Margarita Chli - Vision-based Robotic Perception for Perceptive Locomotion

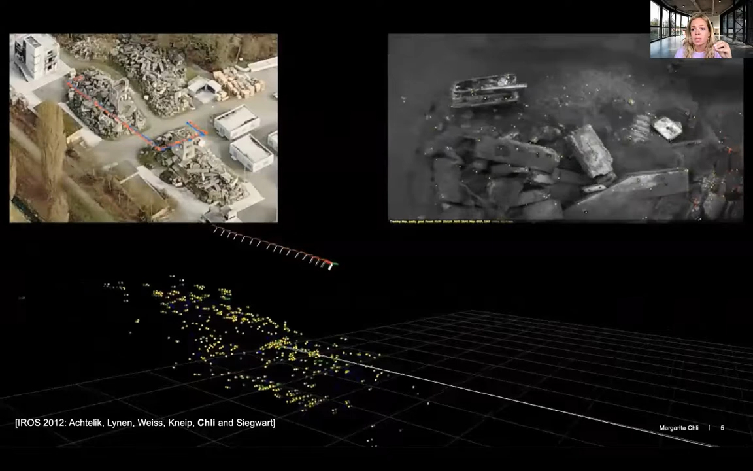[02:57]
measurements from onward the drone. So here you're looking at the kind of map that we were building
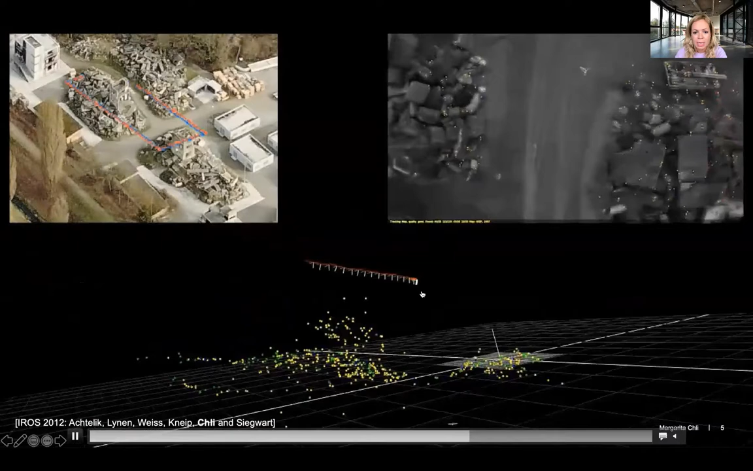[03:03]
and the the poses of the estimated poses of the camera and hence the aircraft.
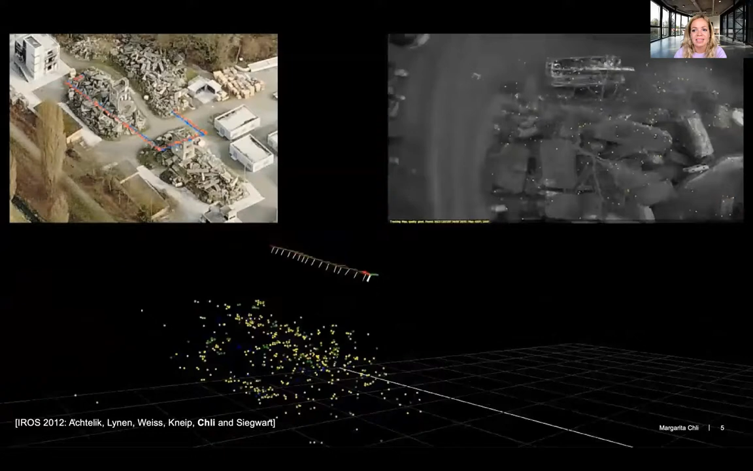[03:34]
that happens under the hood of what we call autonomous navigation that you can see here, this autonomous flight.
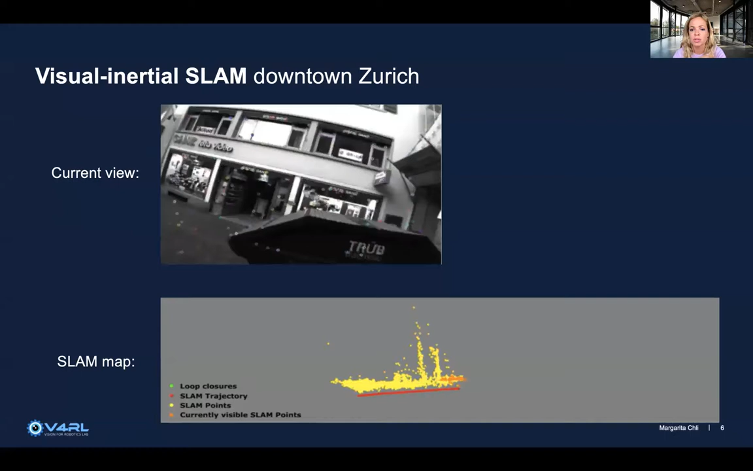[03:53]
almost pedestrian street here in Zurich. She's holding this time a sensor head.
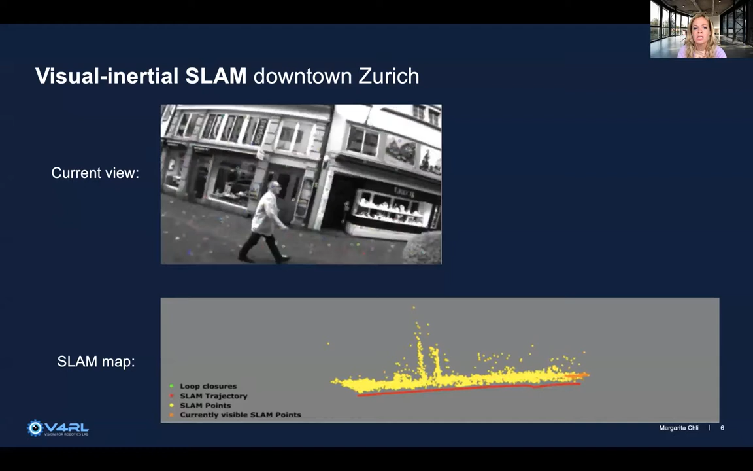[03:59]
So you're looking at the view from the camera and on the bottom you can see the SLAM trajectory and the SLAM map that is being built on the go. Now she's walking down one side of the street and coming back up the other side of the street. And basically, these two locations should have corresponded to exactly the same place. And the point of this video is to show you the drift that inevitably occurs when even if you have the best SLAM system in the world, it is bound to drift unless you're running some
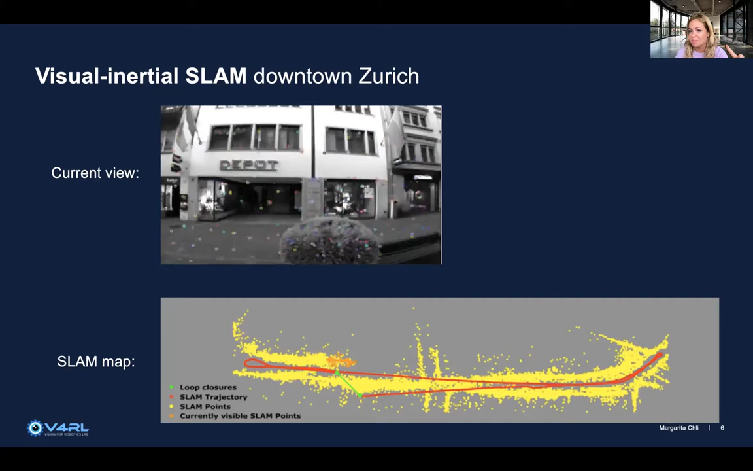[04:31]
background thread that I'm going to explain to you about, or you have some global measurements like GPS. So in this case, we're trying to be generic and use only the local onboard sensors or vision and inertial. So in cases like this, in the in the literature, we need to run instances of place recognition to really trigger processes for the robots to recognize where it's going back to a location where it has been to before.
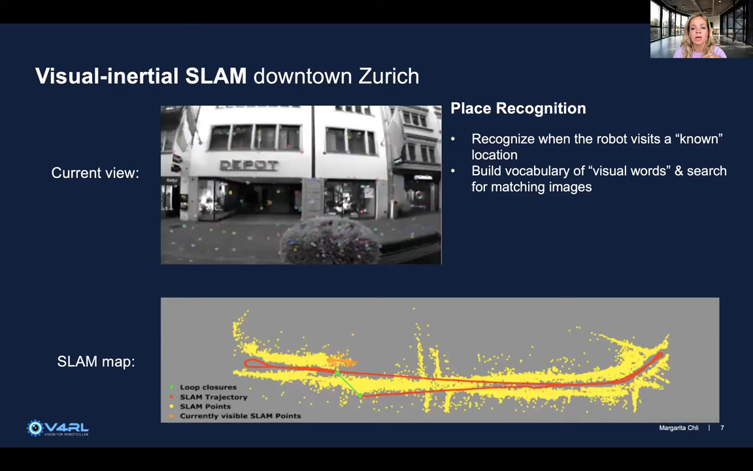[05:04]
So in order to address this, in the community, we basically build a vocabulary of visual words. And we search for matching images in the rest of the trajectory.
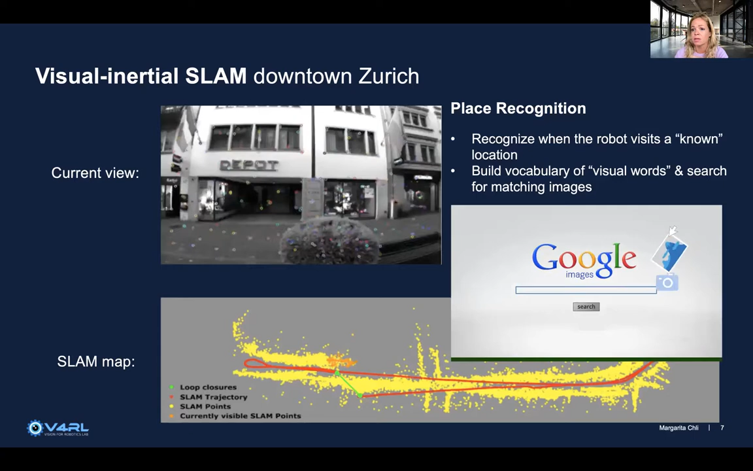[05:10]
So we search for matching images to the current image in a very similar way that Google searches for images in its database. Now, when you're experiencing the world with a camera,
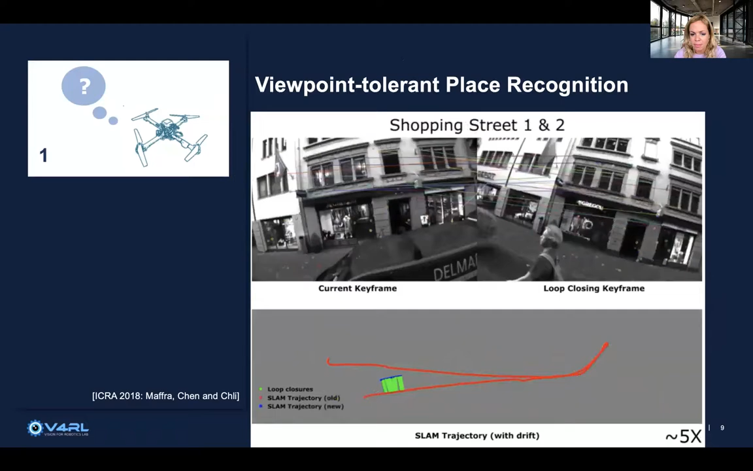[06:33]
where we're going back to the same location, you can see the trajectory now being plotted in blue.
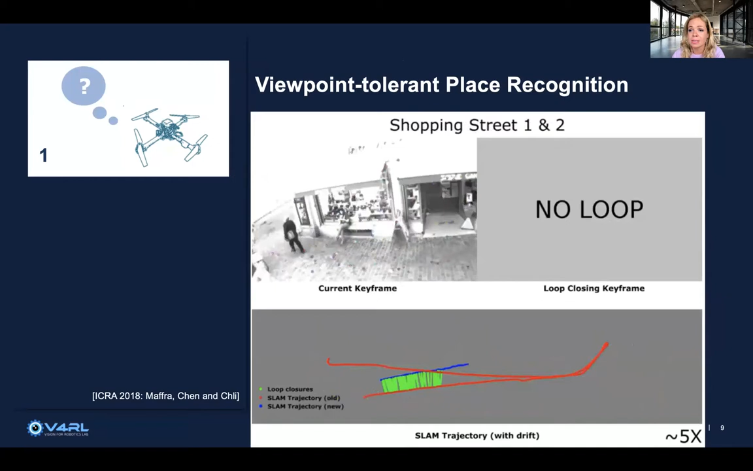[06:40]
We're going back to the same location six months later, and we're trying to run place recognition. Now our system here is employing not only visual cues, but also geometric cues, in order to give us some of this viewpoint tolerance.
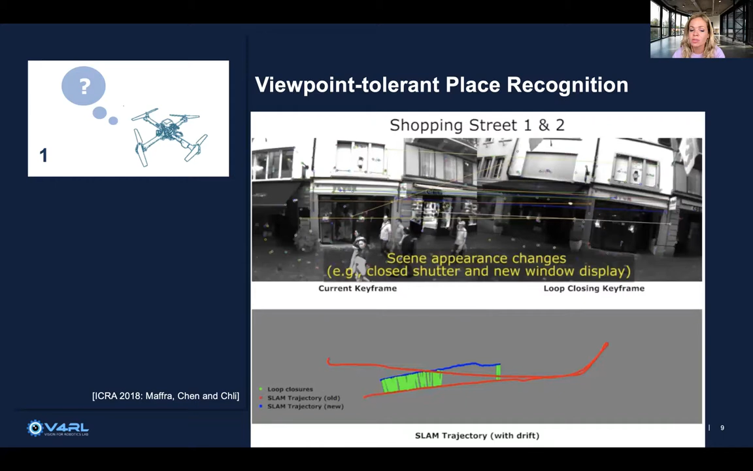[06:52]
So we're keeping local instances of the slam map to not only give us appearance matches,